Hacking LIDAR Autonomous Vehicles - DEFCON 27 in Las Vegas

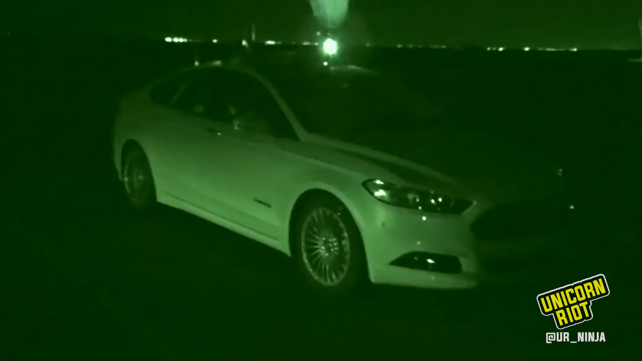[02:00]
So that's how like when it bounces off.
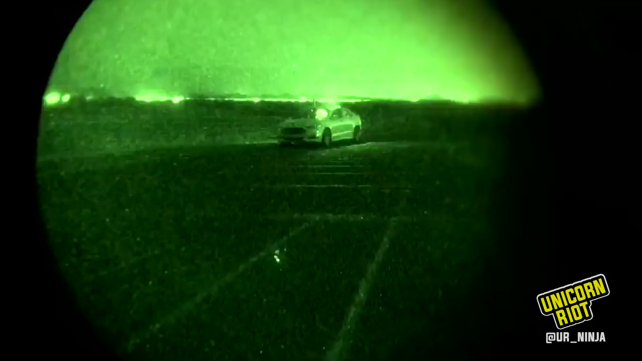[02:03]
It's spinning and you'll see something that looks like a police, a little police light on top.
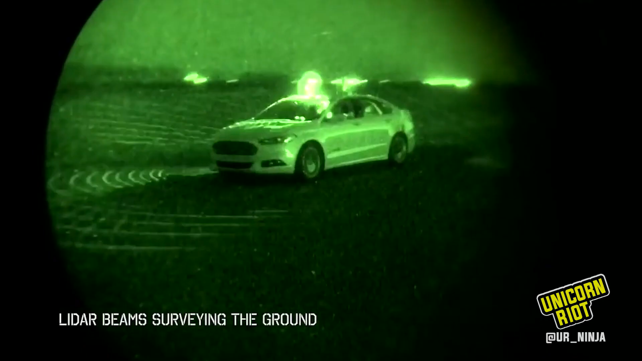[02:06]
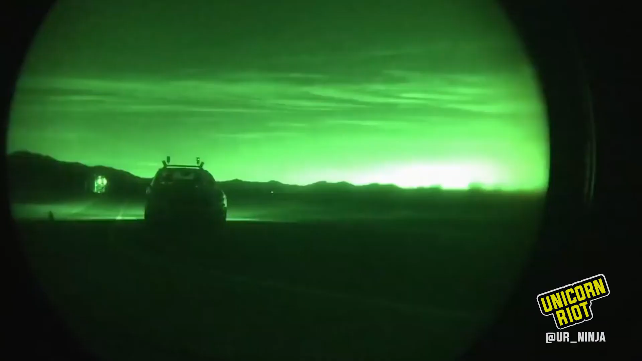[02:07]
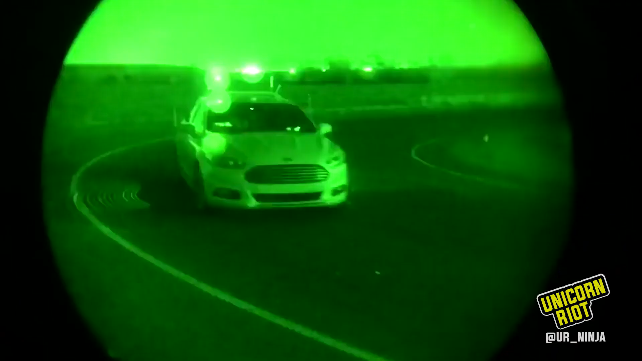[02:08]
And inside that it's got several little diodes that are emitting light and they spin many times per second and they're painting circles.
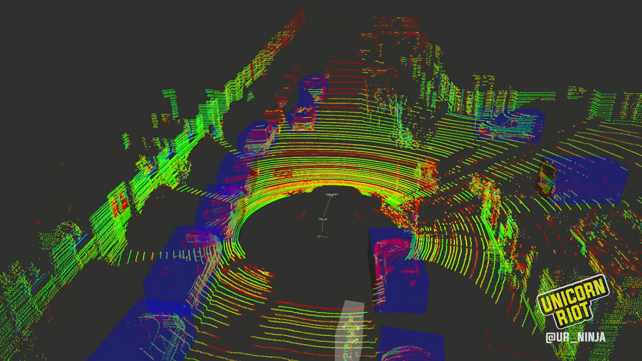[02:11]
Send a pulse, move a little bit, send a pulse, move.
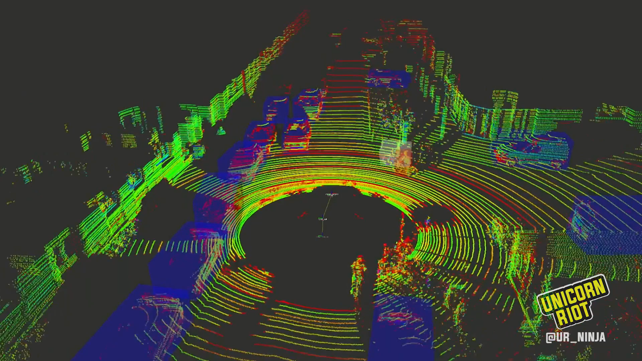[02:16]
So if you think of it it's like you're drawing lines and with the the images we're providing you'll
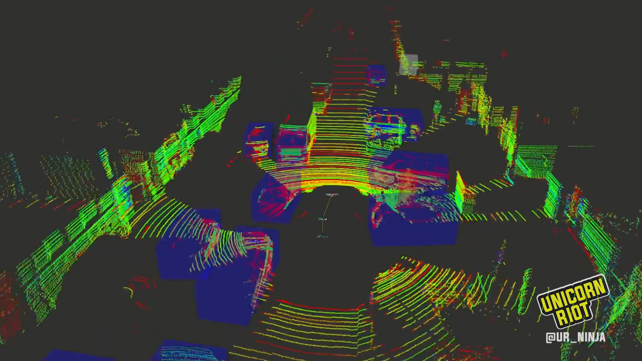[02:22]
see it's these lines are six inches to a foot apart and it uses that to try and decide what sort of objects are in its way and how fast they're moving.